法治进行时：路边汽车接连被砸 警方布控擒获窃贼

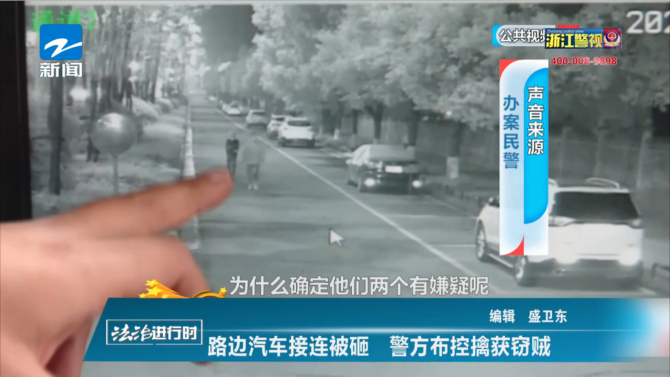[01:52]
视频中两名可疑男子均佩戴着口罩并且朝着路边停放的车辆走去而在另外一段公共视频中两名男子突然对停在路边的车辆下手了